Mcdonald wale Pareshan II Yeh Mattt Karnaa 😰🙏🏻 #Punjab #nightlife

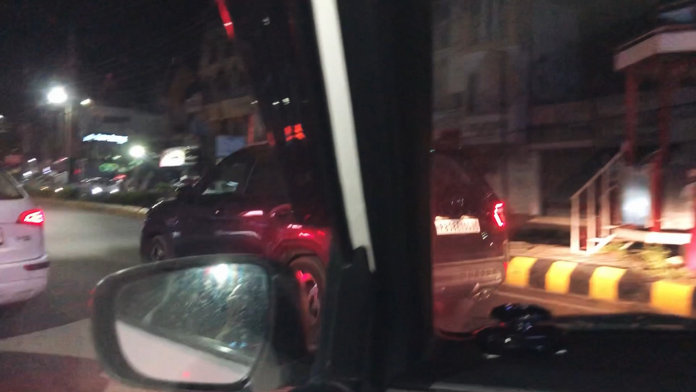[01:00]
जलंधर वालों अगर आपको ये जगह नहीं पता ना, तो आपका जलंधर में जाने का कोई फायदा नहीं। बाकी जो जलंधर के बाहर हैं उनको मैं बता देता हूँ,
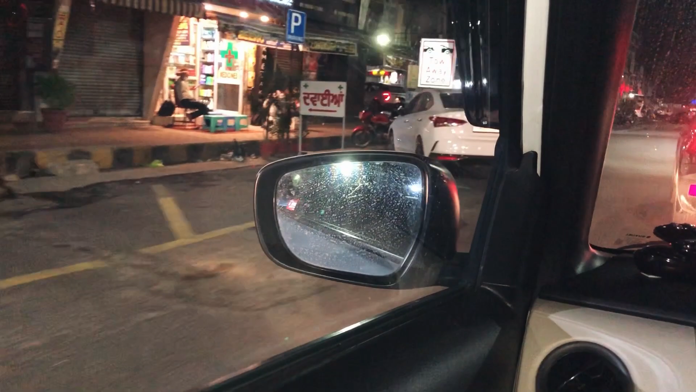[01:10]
ये मॉडल टाउन है और यहाँ से हम जब लेफ्ट ले लेते हैं ना, तो ये गेड़ी रूट आ जाता है। देखो यहाँ भाई सब लड़कियाँ लड़के देखने आते हैं,
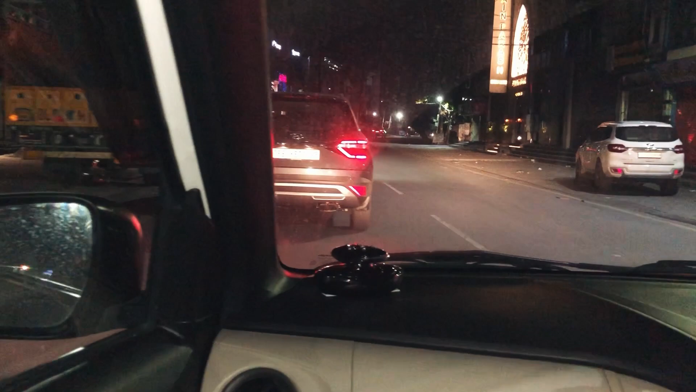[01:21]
लड़के लड़कियाँ देखने आते हैं, हमारे जैसे यहाँ ऐसी कपड़े कुपड़े की दुकानें देखने आए थे, लेना तो हमें कुछ देखना नहीं,